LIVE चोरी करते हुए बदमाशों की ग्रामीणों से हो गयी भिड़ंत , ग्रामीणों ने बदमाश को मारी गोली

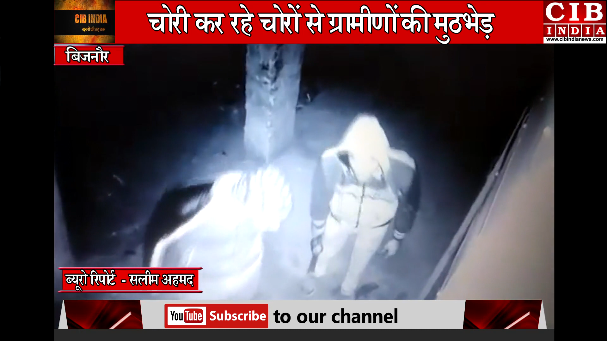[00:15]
बिजनौर जिले के नहट और थानाच्छत के बालापूर इलाके में देर रात उस वक्त अफरात अफरी का महौल हो गया जब जन्वारी
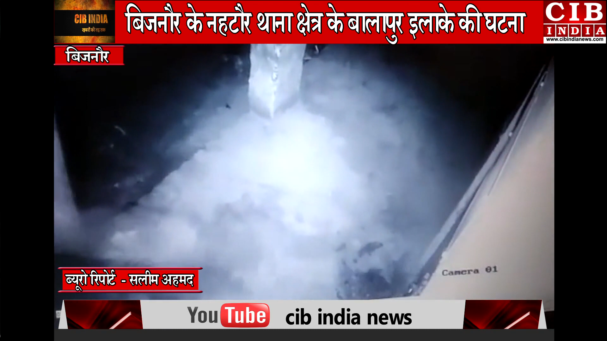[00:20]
केंट की दुकान में चोरी करने आये दो बदमाशों की ग्रामीडों से मुटभेड हो गई ग्रामीडों बदमाशों की देर रात हुई मुटभेड से इलाके में अफरात अफरी का महौल हो गया तो एक